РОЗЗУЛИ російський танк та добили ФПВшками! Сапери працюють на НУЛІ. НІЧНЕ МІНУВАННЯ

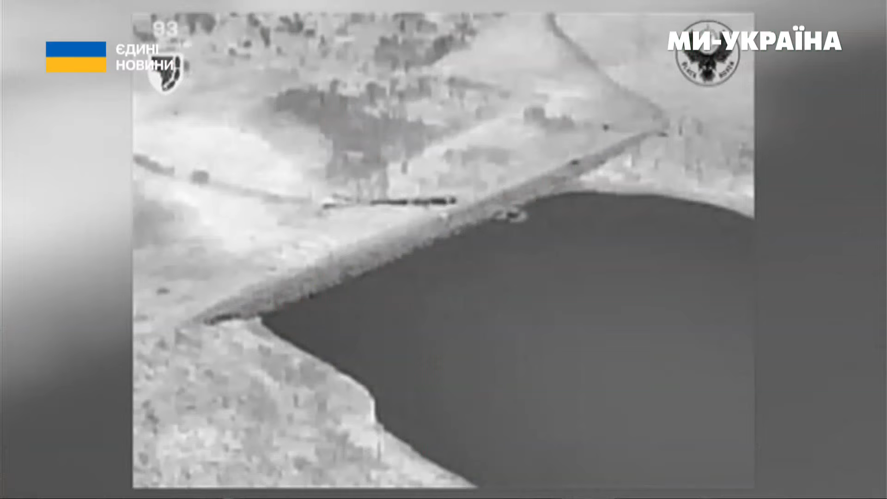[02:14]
Нещодавно міни, встановлені хлопцями, допомогли знищити російський танк.
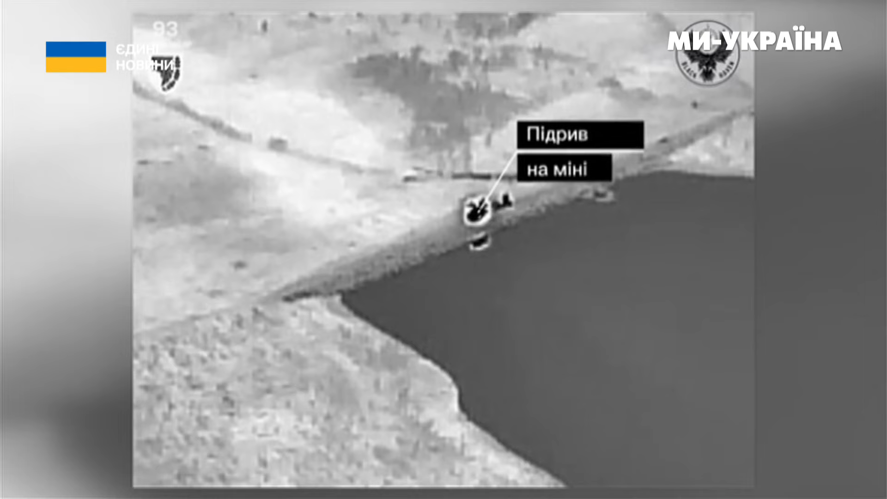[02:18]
Історія була така. Мінували ми дамбу.